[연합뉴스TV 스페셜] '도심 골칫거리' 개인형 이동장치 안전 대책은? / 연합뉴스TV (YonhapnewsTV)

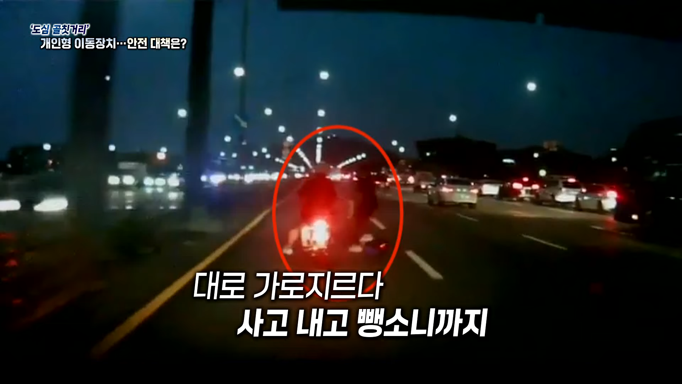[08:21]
위태롭게 대로를 가로지르다 뺑소니까지 개인형 이동장치가 늘어난 만큼 다양한 유형의 사고가 해마다 증가하고 있습니다.